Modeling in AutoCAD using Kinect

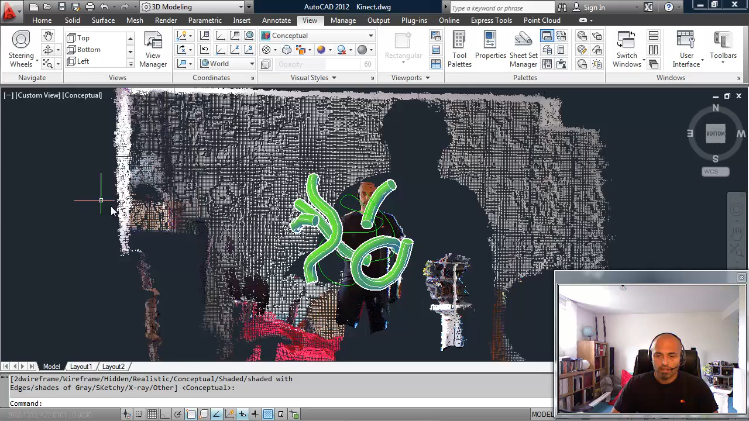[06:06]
And there we go. We can see there that the points actually are pretty...
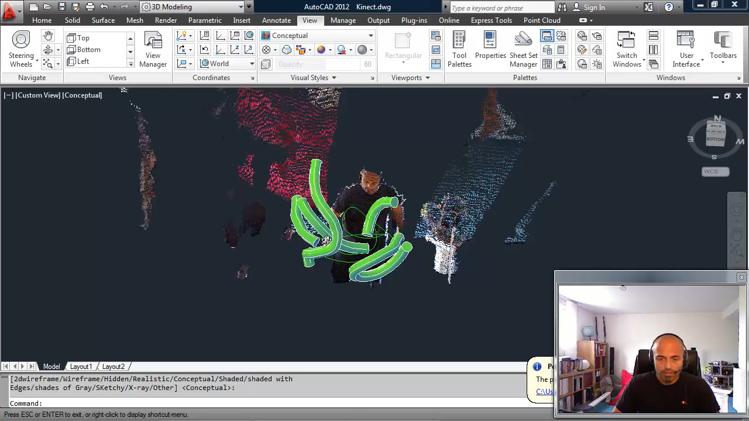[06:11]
You can see it's exactly at the end of my hand so that it's covered quite well there.
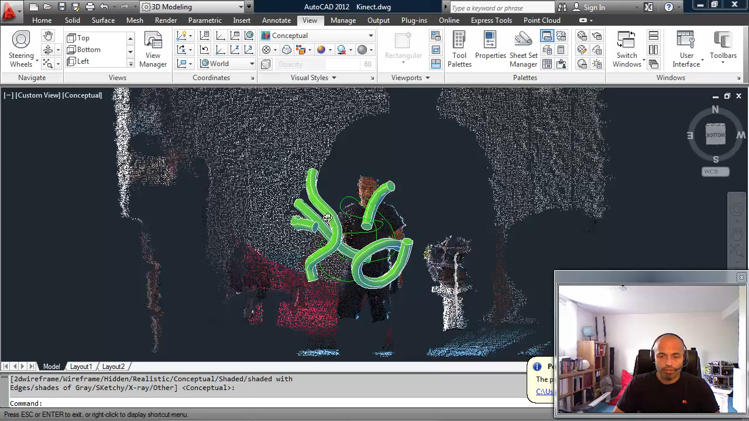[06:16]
In terms of the depth, we don't have the same issue as before.
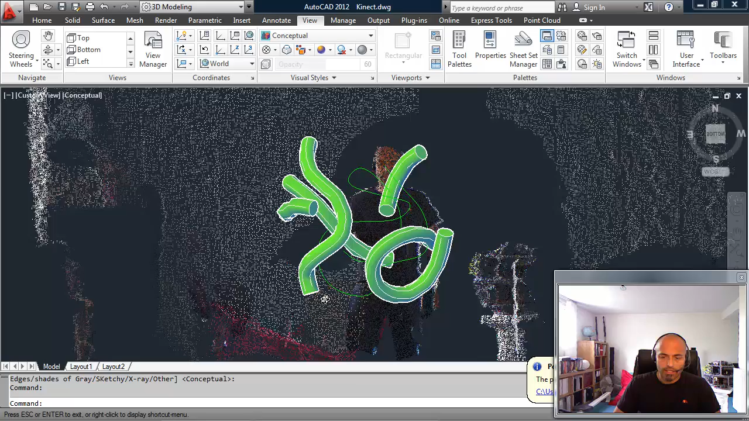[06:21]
Sometimes that's an issue that comes and goes. But in this case, it's very much placed on the...
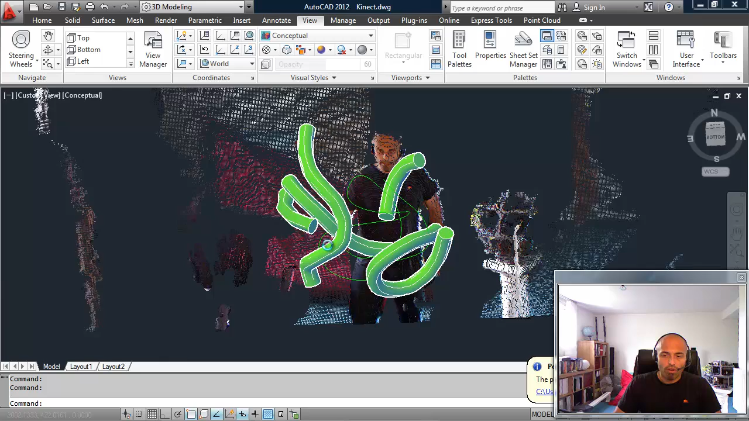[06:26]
The geometry that we created is very much right there on the point cloud,